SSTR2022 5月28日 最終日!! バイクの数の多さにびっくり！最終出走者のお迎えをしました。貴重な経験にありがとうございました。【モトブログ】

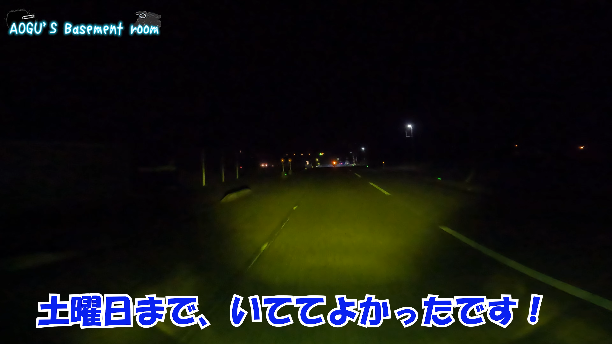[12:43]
最後まで、最後の一人の方がゴールするまで見届けることができたのは良かったです。
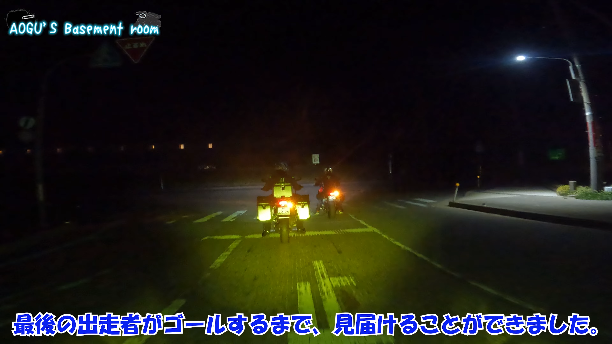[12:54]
はい、いい体験でした。
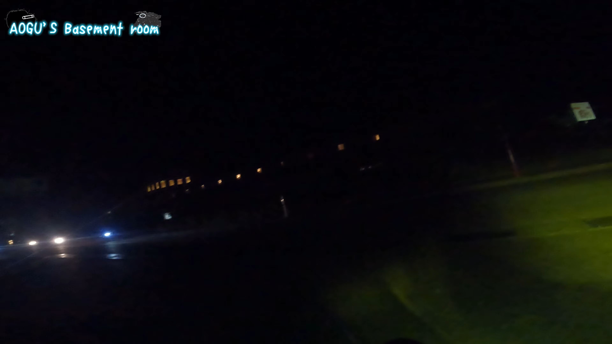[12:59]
今から金沢約
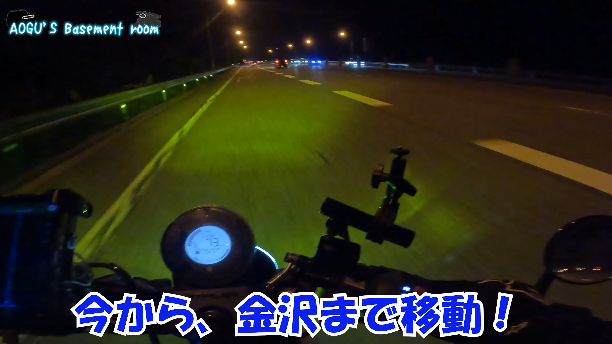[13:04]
50分ぐらいかかるのかな。ひょっとしたら、ひょっとしたらまた今年プレミアムな SSTR があるのかもしれないっていう噂もちょっと耳にしますんで、はい、もしあったら、
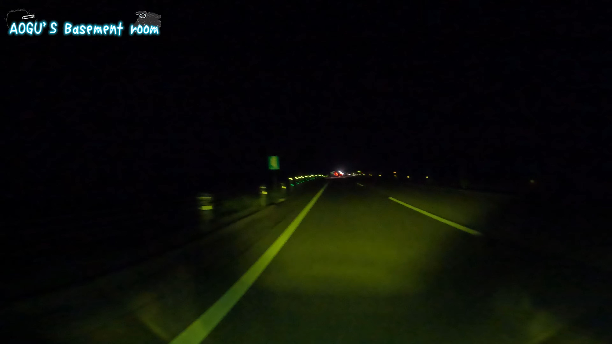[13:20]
参加しようと思ってます。本当素敵なイベント、主催者の皆様素敵なイベントありがとうございました。安全運転で帰りたいと思います。ではまた次の動画でお会いしましょう。バイバーイ。